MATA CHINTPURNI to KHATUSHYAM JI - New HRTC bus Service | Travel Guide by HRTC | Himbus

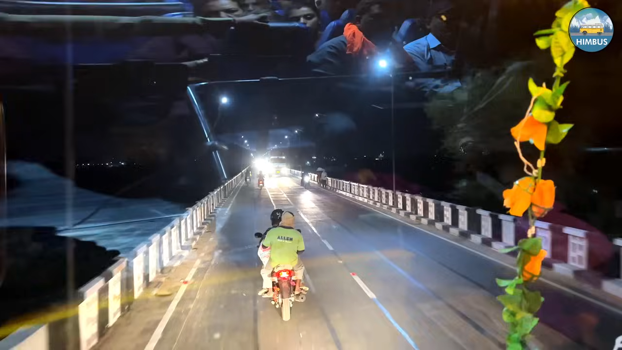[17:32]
टाहलीवाल से आगे अब हम संतोषगढ़ होते हुए नंगल की ओर निकलेंगे। अभी ये स्वान नदी का पुल पार करके हम फिर से उस तरफ चले जाएंगे।
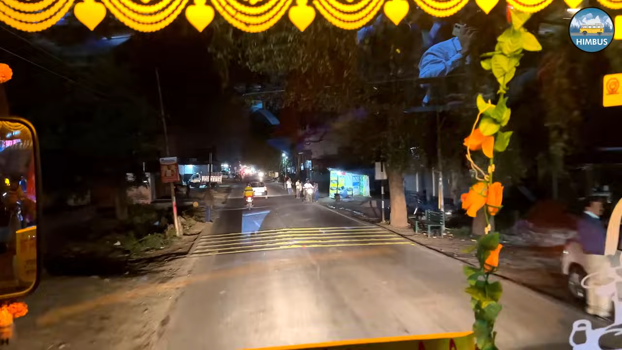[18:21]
अजोली से आगे फिर हम पहुंच गए नंगल पंजाब में।
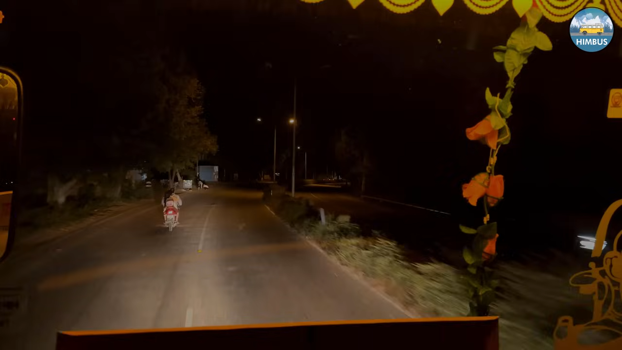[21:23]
नंगल से अनंतपुर साहिब तक 2 लेन रोड है और यहाँ ट्रैफिक से डील करते हुए काफ़ी टाइम लग जाता है। अब आगे 4 लेन है तो अब बस ने रफ्तार पकड़ ली है।
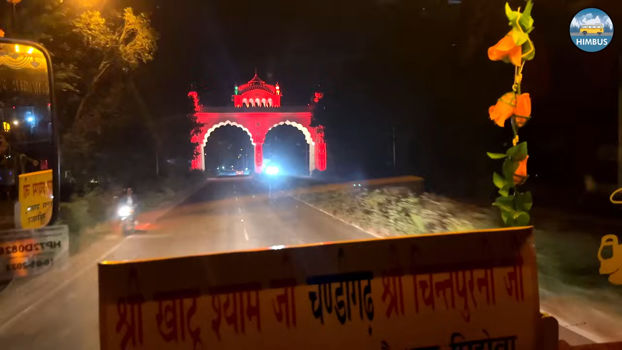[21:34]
चंडीगढ़ से 8:40 का टाइम उठाना तो आज मुश्किल लग रहा है, लेकिन देखते हैं क्या बनता है।
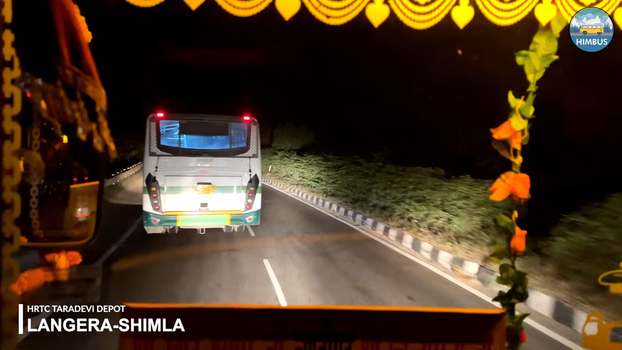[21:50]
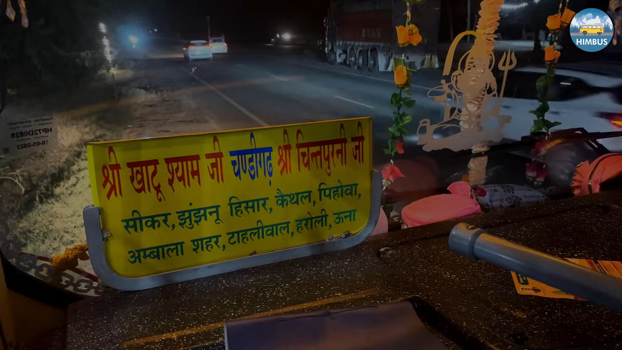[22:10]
फिर घनौली के पास इस ढाबे पर हमारी बस एक बोर्ड लेने रुकी जिस पे बस का टाइम टेबल लिखा हुआ है,
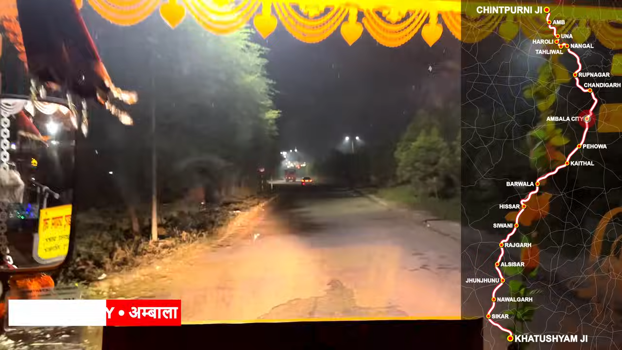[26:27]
इसके आगे का सफ़र अब बिल्कुल नया होगा, मतलब HRTC का कोई भी रूट इस तरफ नहीं जाता, तो यहाँ सब स्टेशंस देखने पड़ेंगे और कुछ हद तक तो गूगल मैप्स का सहारा भी लेना पड़ेगा। वैसे चंडीगढ़ से जो सवारियाँ बैठी हैं वो रास्ता दिखाने में मदद कर रही हैं।
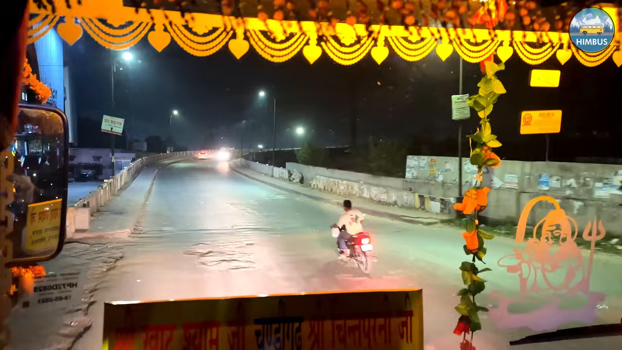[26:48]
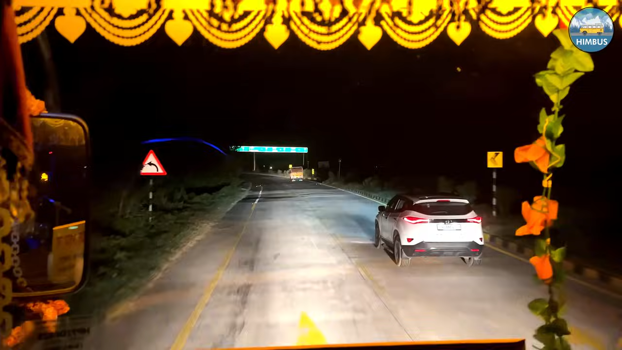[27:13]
अंबाला सिटी से निकलकर फिर हम आगे फोर लेन पर मिल गए। अभी हमें हिसार तक तो फोर लेन मिलेगा ही, पर सिटीज़ में जाने के लिए फोर लेन से हटकर अंदर जाना होता है, तो आज तो सिर्फ वहीं जाएंगे जहां कोई उतरने वाली सवारी है।
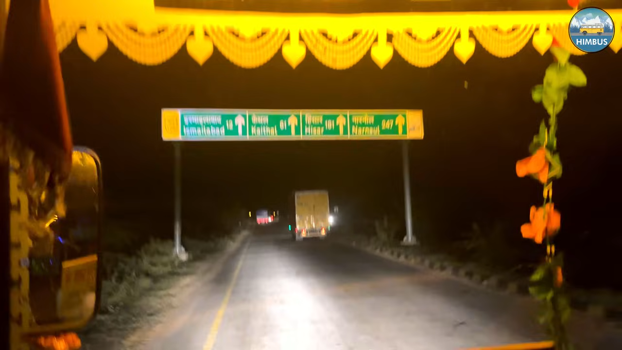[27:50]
इस्माइलाबाद से तो हमारी बस बाहर से ही आ गई, लेकिन अभी यहाँ पेहवा में अंदर जाएगी, तो फोर लेन से हटकर हम यहाँ राइट की ओर मुड़ गए।
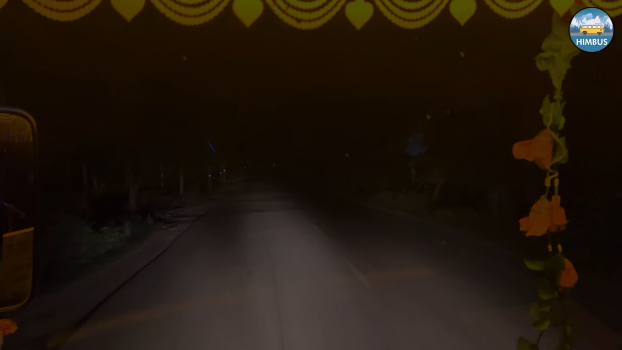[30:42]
फिर कैथल से निकलकर हम दोबारा हाईवे की तरफ आ गए।
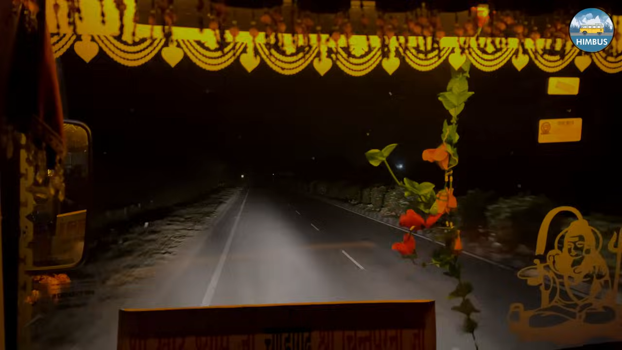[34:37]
यहाँ सूर्यवाल चौक से सीधा रास्ता उकलाना मंडी होते हुए फतेहाबाद की ओर निकल जाता है,
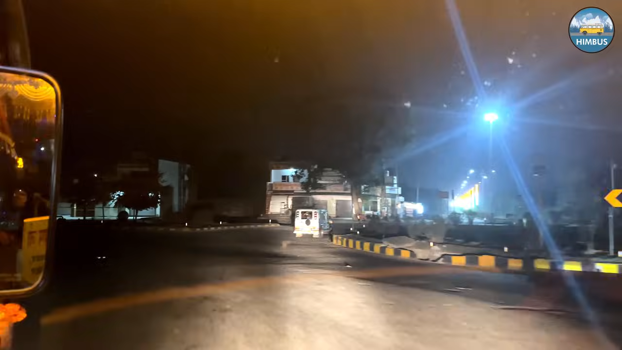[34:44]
और हमें यहाँ से लेफ्ट में हिसार की ओर जाना है।
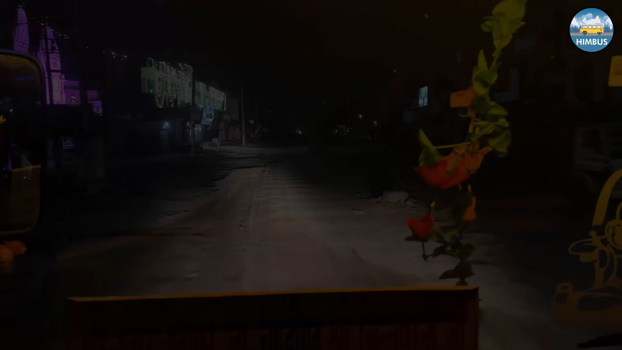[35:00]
पौने 3 बजे के करीब फिर हमारी बस पहुँच गई बरवाला। चंडीगढ़ से यहाँ तक आने वाली सवारियाँ थी तो उन्हें ड्रॉप करने के लिए बस अंदर से होकर गई, पर यहाँ की सड़क तो बहुत ही ख़राब है।
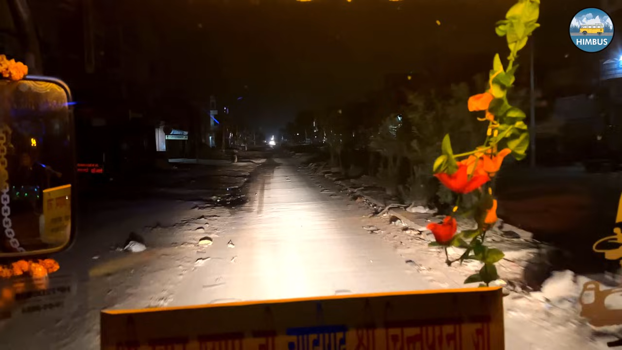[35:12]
शायद पिछले दिनों बरसात में आई बाढ़ की वजह से यहाँ सब टूट फूट सा गया है और हर जगह मिट्टी के ढेर लगे हुए हैं।
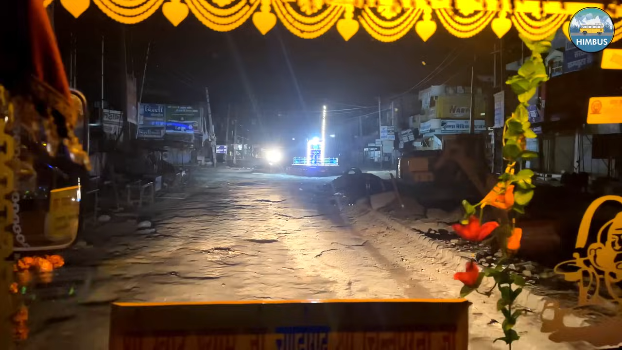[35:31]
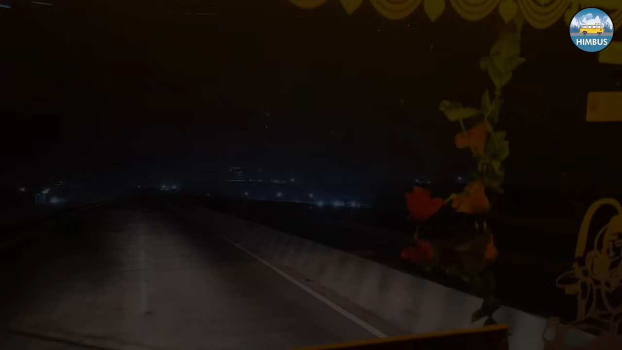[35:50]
जल्दी ही फिर बरवाला से निकलकर हम दोबारा हाईवे पर आ गए, और सामने ये बरवाला का राजीव गांधी थर्मल पावर प्लांट दिखाई दे रहा है।